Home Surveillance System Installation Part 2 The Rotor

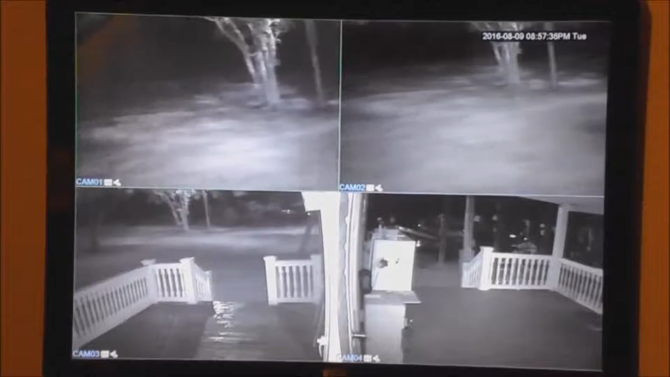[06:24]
I'll turn it around and I mean it's good and dark because it's cloudy too it's going around toward the front porch and see this is pointed toward my driveway and this is mainly what I wanted this thing for